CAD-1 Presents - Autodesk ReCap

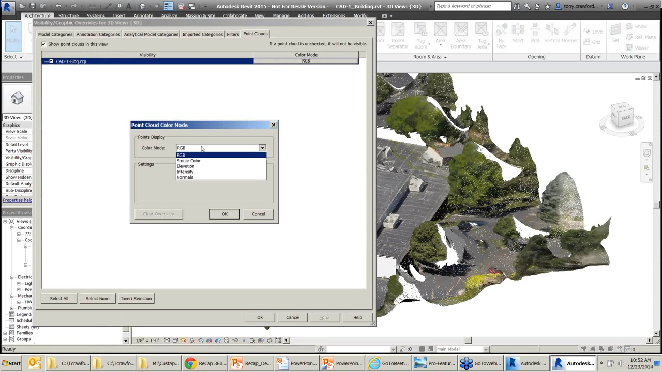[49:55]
But Civil 3D or Map 3D or something like that are all AutoCAD-based. And AutoCAD handles the point clouds in a very similar fashion.
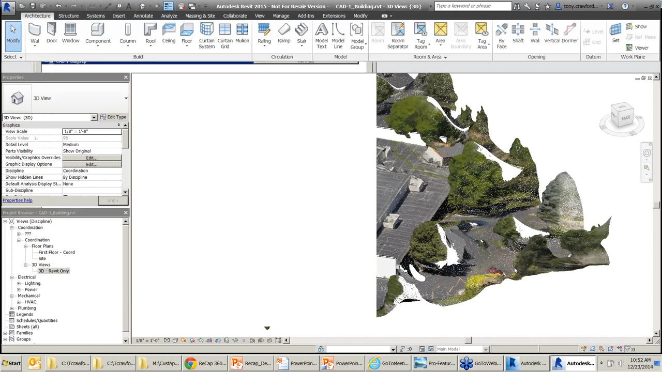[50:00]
So you can start picking up points and drawing lines in a very similar fashion to what Tony did here with Revit. Yeah, so this is where it starts to become useful, where it starts to feed your design. So without a whole lot of investment, without a whole lot of time, with a little practice, you could probably get this building in an hour, I'll say two hours. Well, a lot of that depends on the battery life of your quadcopter. You know, can you fly for 10 minutes or 30 minutes?
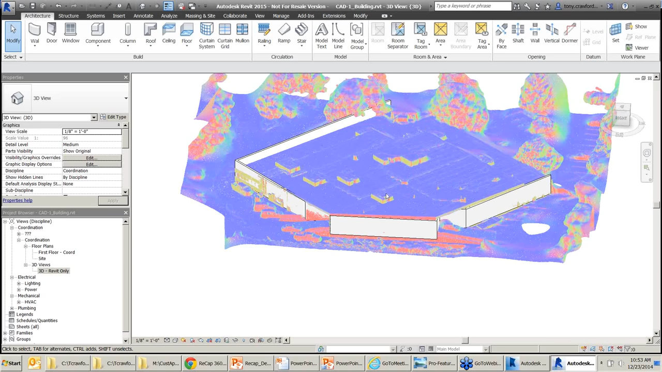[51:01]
You can download that mesh file and spend 20 minutes cleaning it up and drop it into Revit and start tracing over it. You've got your measurements. You've got your conditions. I have things that maybe I wouldn't have thought about if I was out there with a tape measure,
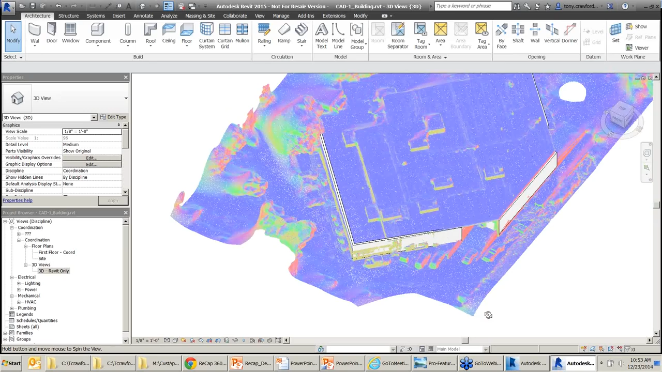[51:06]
even with a handheld measuring device.
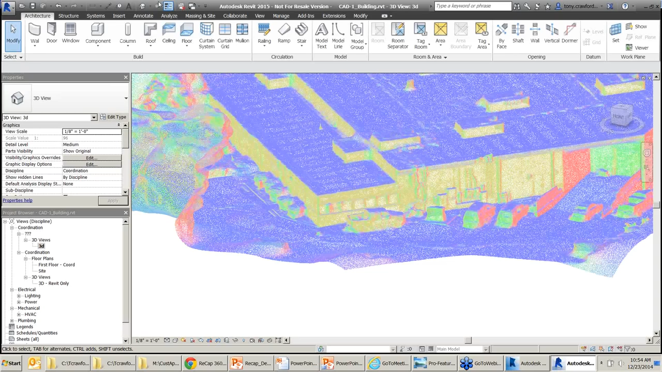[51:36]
that you can start picking up and drawing on those things.
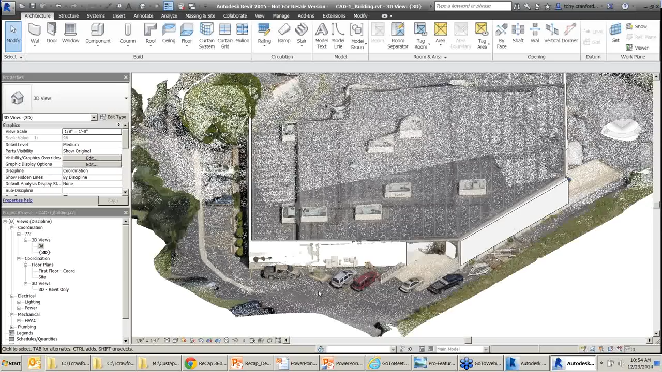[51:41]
Yeah, because it's not quite there yet as far as recognizing a pipe from a duct from a wall. But like Stan said, it's getting there and it should be good. It sounds like it will be there pretty soon. Okay. Don, we gave the quadcopter away as the door cries and didn't buy another one.
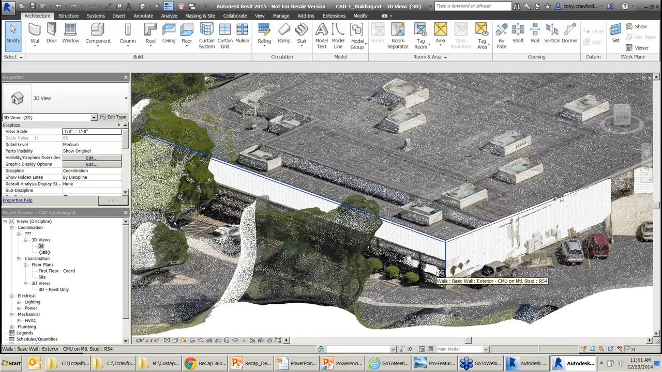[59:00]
the MakerBot might take one format and another printer might take another format, file format.
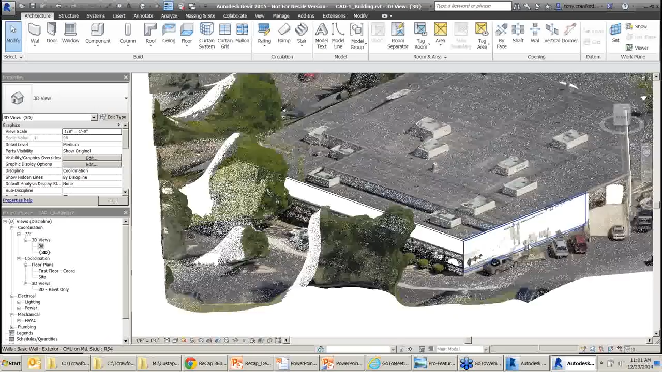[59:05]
And like Stan just said, you might want to clean it up before doing that because you can get, I don't know if you can tell,
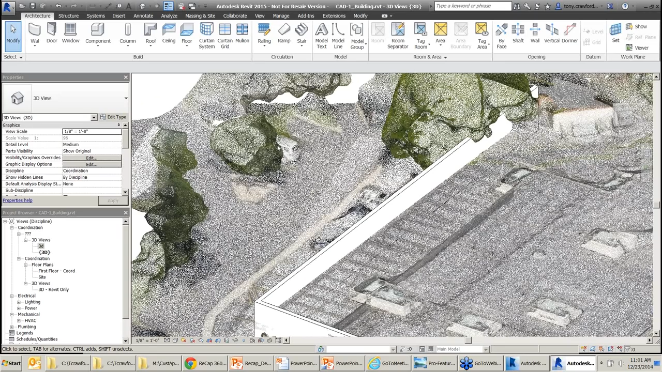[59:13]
but it has, if I zoom in without, we're running low on time so I'm not going to change my point resolution.
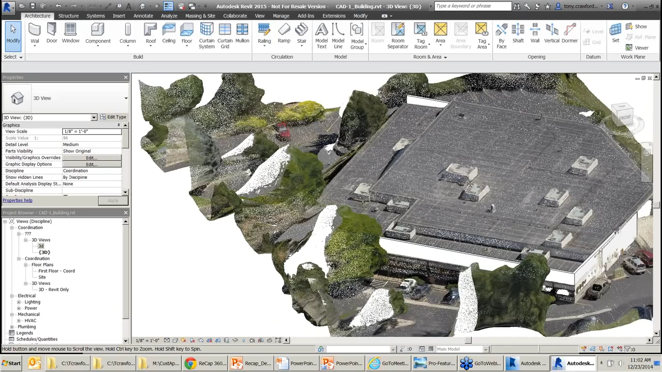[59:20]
It has a little trouble with trees sometimes and other like soft surfaces. Like if you get a person that might have trouble with their hair because it's not like one solid. It's a lot of, I don't know, fluffy things or a pet or trees. They might have a little trouble with it. So if you're going to do a 3D print, you'll probably need to clean it up a little bit in some different software. There's a mess mixer there. There's a lot of tools out there. I would say that this was probably one of the hottest topics at AU.
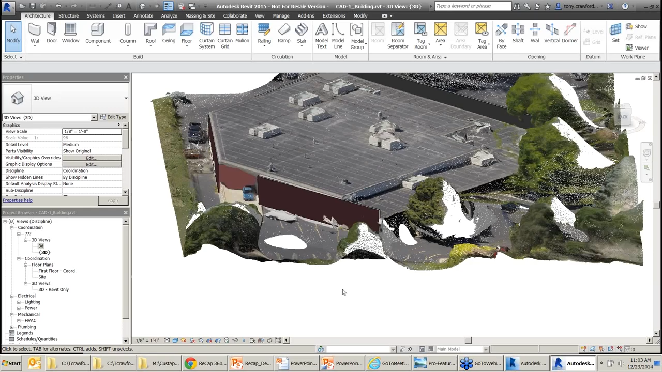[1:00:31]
you're going to pick up the front surface of the pipe or the surface that the scan or the photograph picks up.
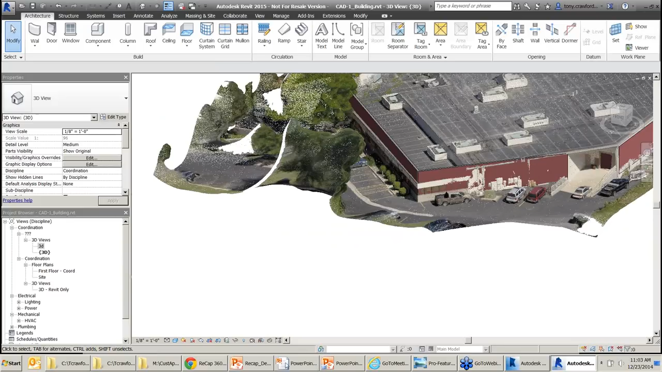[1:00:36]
But if you don't get behind the pipe, you're going to have kind of a hollow type of thing.
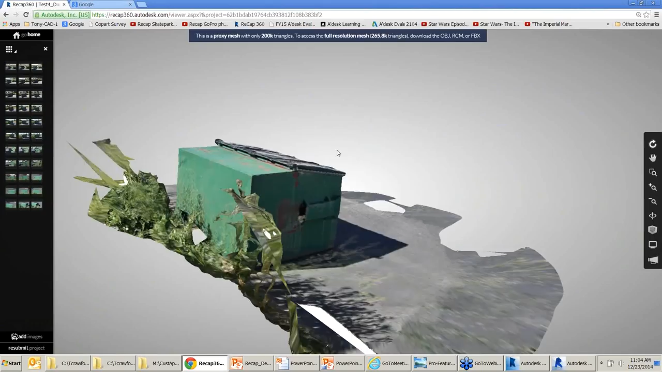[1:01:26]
can you use video to create a 3D file? Not really. Yeah, you would think so. I think the short version of that is just the resolution. You don't have crisp images. That's Calvin's question, by the way. Because I've heard that asked a couple times, and they've kind of frowned and said, no, not really, not yet, maybe in the future. But right now it's really the algorithms, the software is really made for photographs.
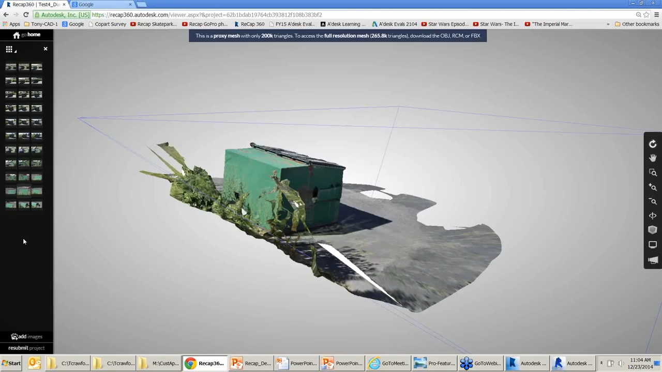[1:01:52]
Yeah, theoretically maybe you could stop the video and take individual frames, but there's problems with that too, I suppose.